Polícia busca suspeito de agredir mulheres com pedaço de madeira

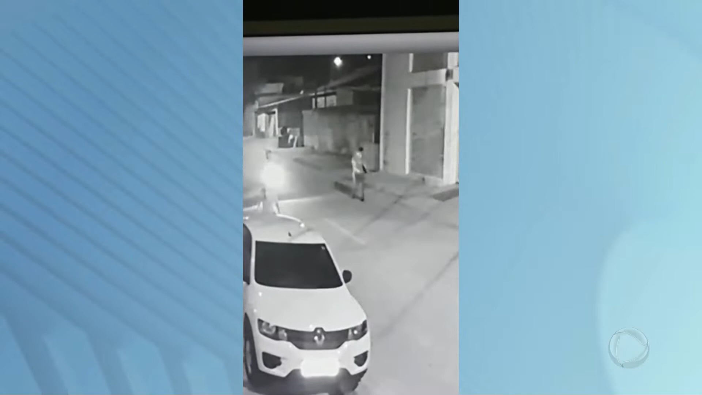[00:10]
Você revê um dos principais flagrantes, uma cena que mostra o exato momento, olha ele chegando na mulher, em mais uma vítima, em que ele acerta essas mulheres com pedaços de madeira. Ele sempre chega assim, de surpresa, e agride essas mulheres com pedaços de madeira. Os casos acontecem desde o início do ano, e a polícia segue investigando. Acompanhe. Um homem misterioso em cima de uma moto vermelha que está aterrorizando algumas moradoras do Distrito Federal.
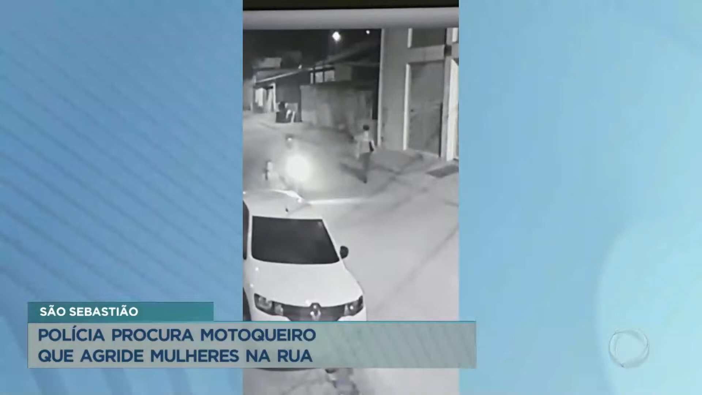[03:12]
Esse homem segue sendo procurado pela Polícia Militar do Distrito Federal. Segundo o Major Miquelo, além das pauladas, o suspeito já atacou as mulheres de outras formas.